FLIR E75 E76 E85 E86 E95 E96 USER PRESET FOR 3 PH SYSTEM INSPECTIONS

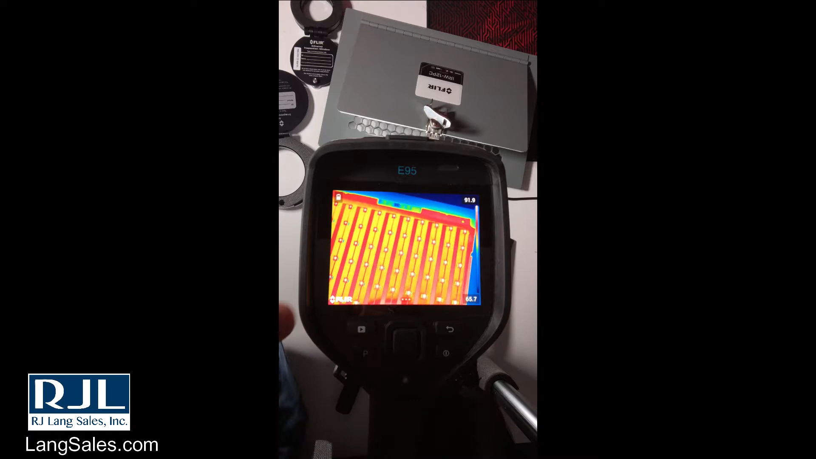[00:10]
Hey guys, how are you? This is Ron Jordan over at RJ Lang Sales. We're going over the FLIR EXX series camera and how to set user presets. You go and you'll access the menu. You can click the middle of the D-pad or you can click on the menu button on the touchscreen.
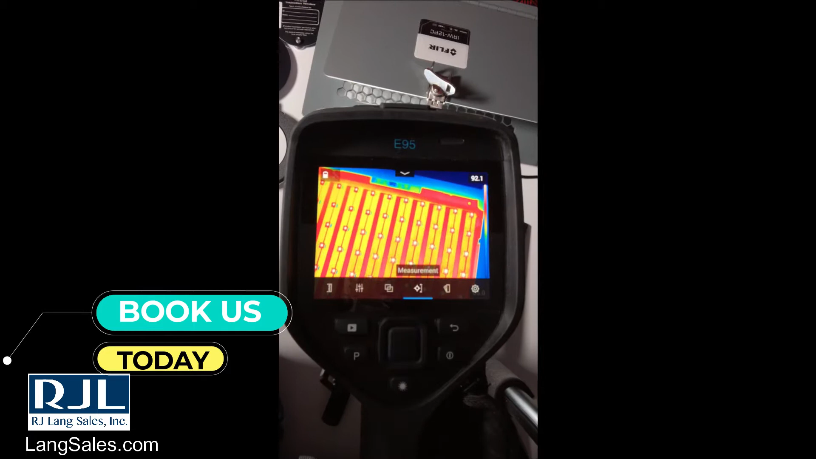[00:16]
We'll go into measurement and
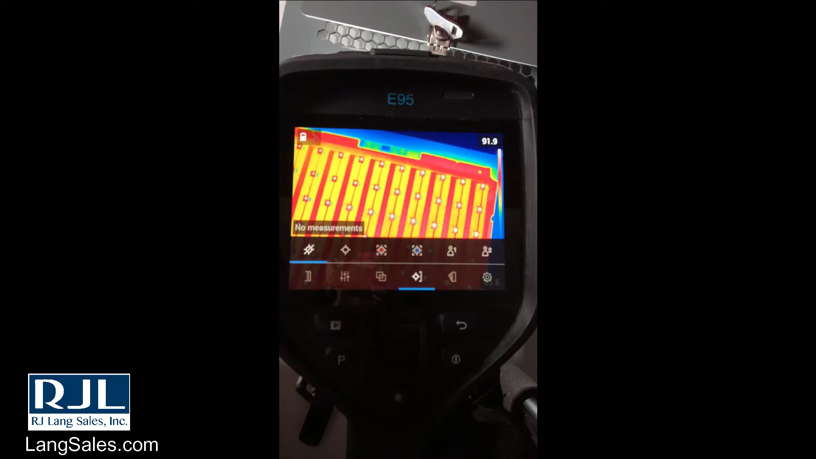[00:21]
then from there we're going to go clear to the right hand side and hold in user preset 1.
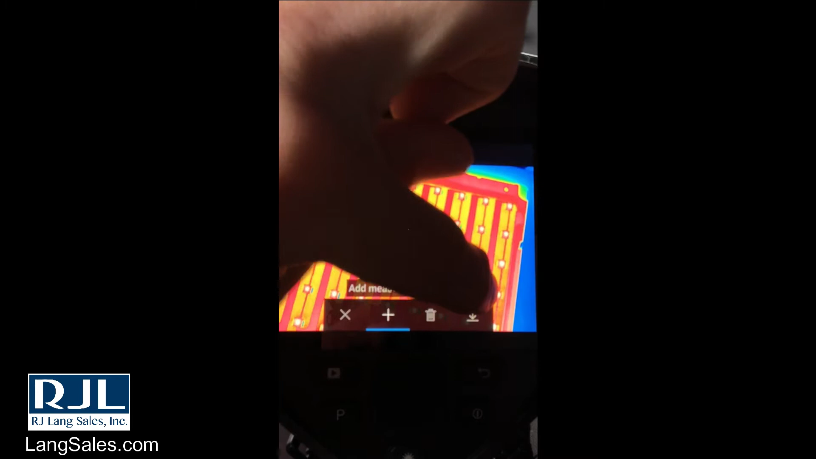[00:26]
We're going to add measurement.
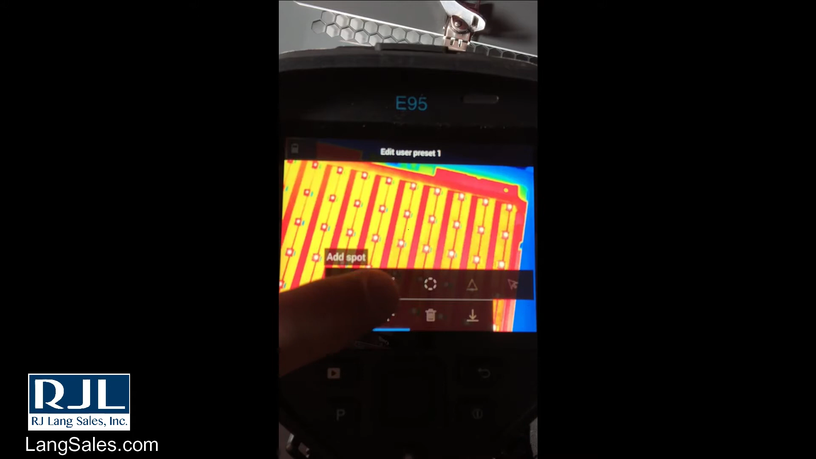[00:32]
You can add a spot, a box, or the ellipse. I want to add a box.
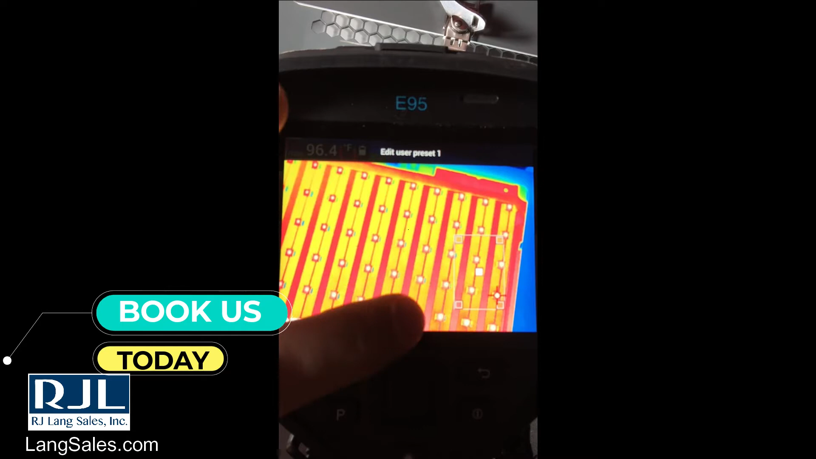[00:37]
I can move this around.
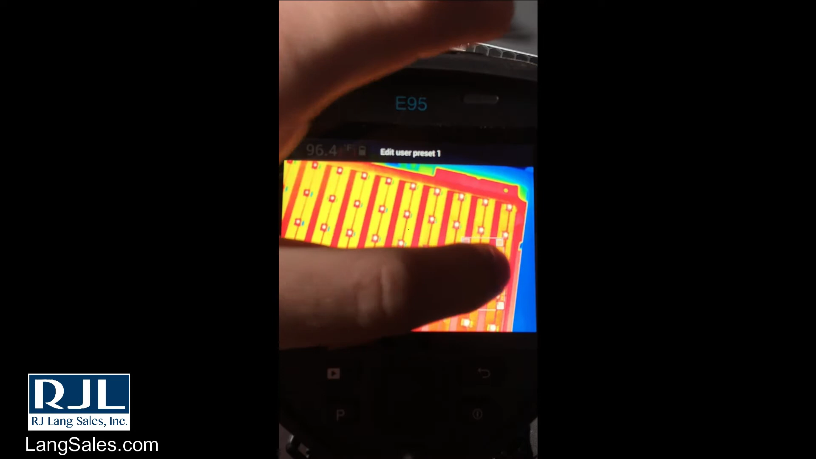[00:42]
I can resize it or I can move it here by clicking that middle.
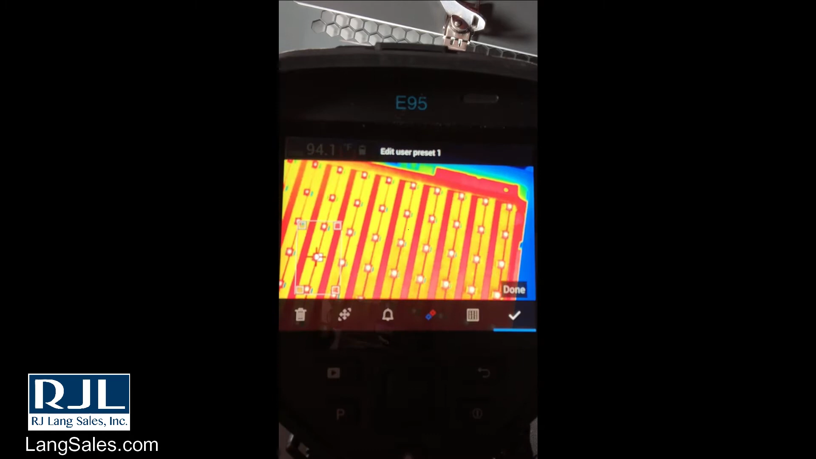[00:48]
I'm good with that one. I'd like to add another box.
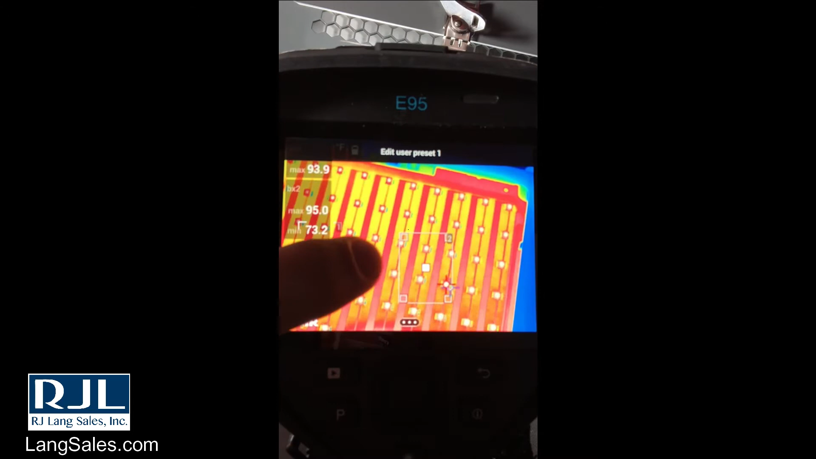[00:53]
Again, I can move it by keeping the middle clicked or resize it by clicking the corners. That one's good.
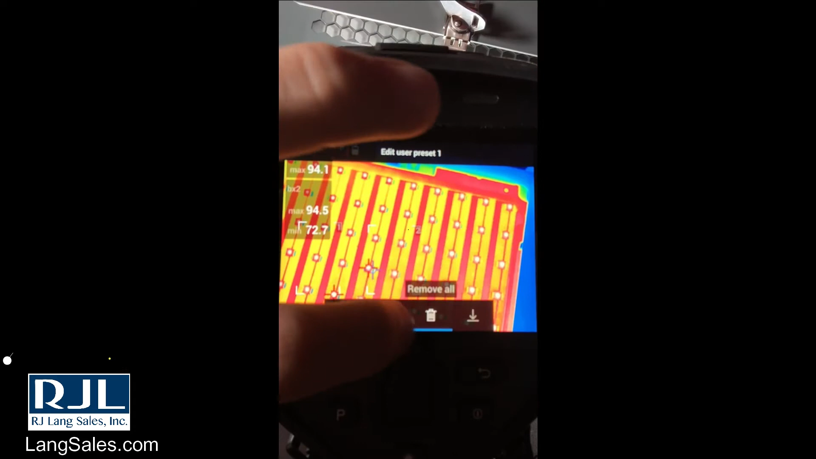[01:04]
I'd like to add one more box. Where you can see this may be useful is if you have a three-phase system where you're comparing all the phases at once. Now we have all those set.
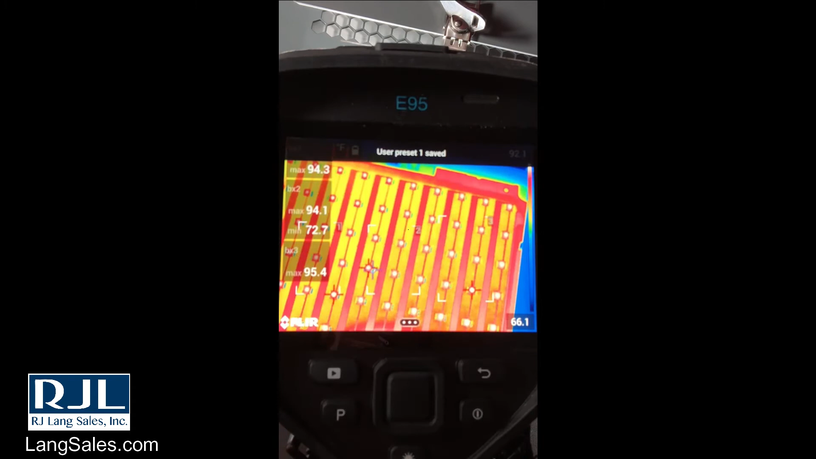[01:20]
I can now save that user preset.
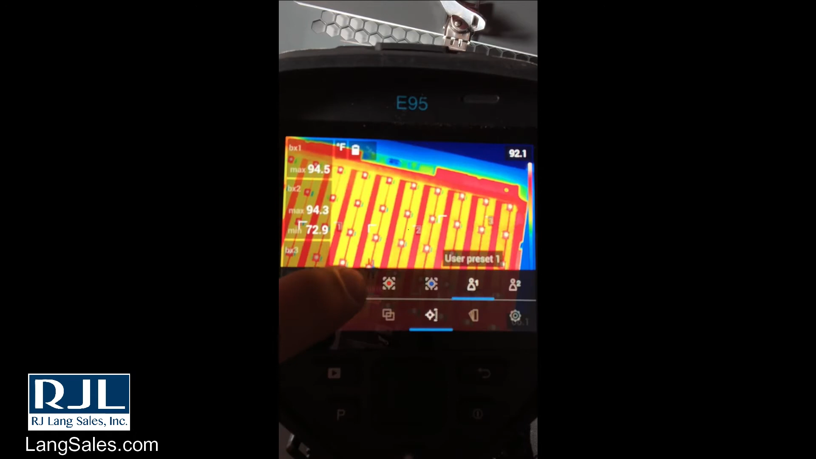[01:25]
How I can access that user preset is if I'm in center spot and I say I need to access my user preset. Go to measurement and then just single click on that user preset. Click off and now you can tell that we have that user preset in there.
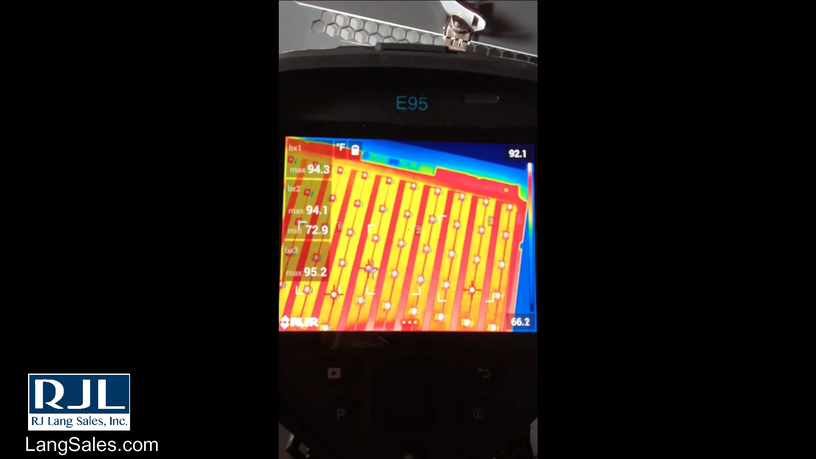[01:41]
I do not want this auto cold spot on here.
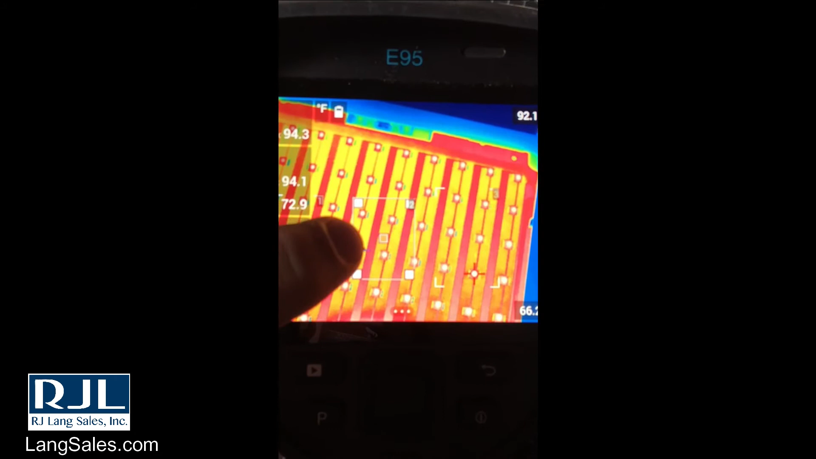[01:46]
So I've clicked into it.
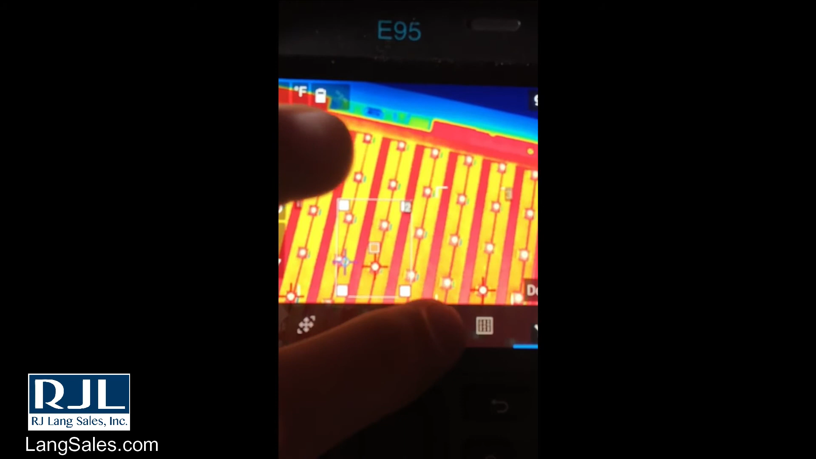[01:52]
I'm going to click the middle and here you can tell it what it what it will see.
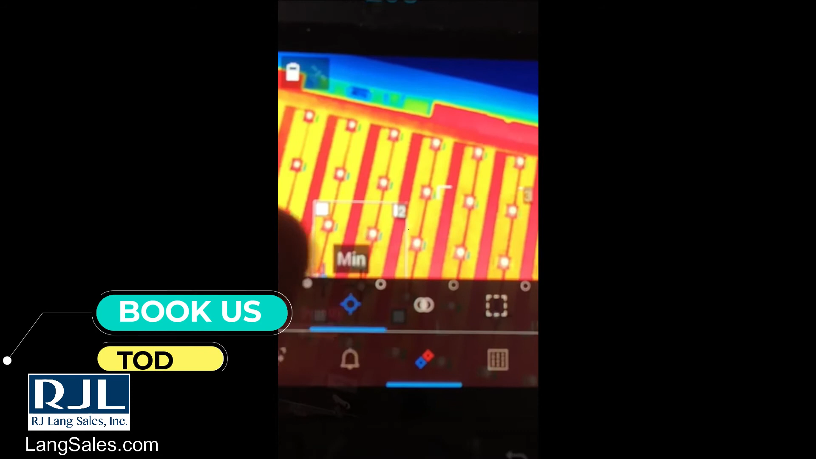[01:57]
So I just want the max.
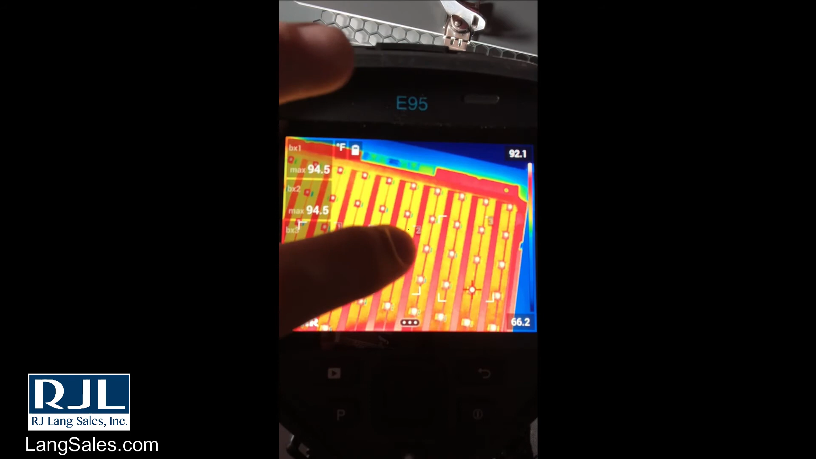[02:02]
So now I need to actually allow it to set the maximum marker,
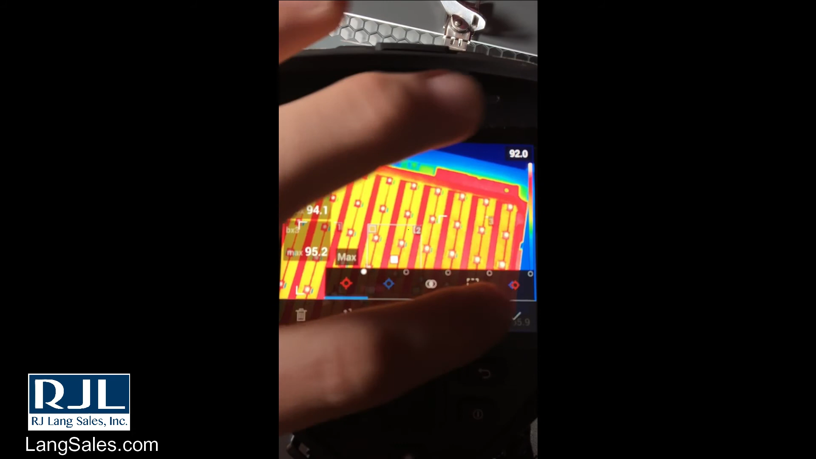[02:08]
but I took off that auto cold spot.
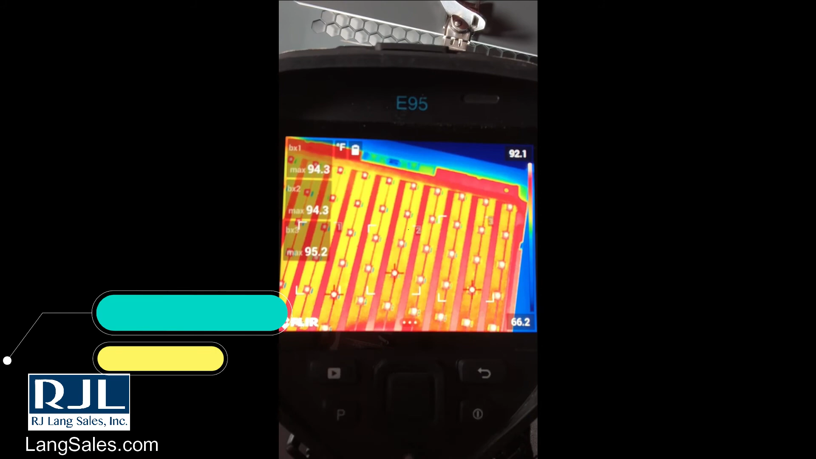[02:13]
So now you can see you have those three boxes all set for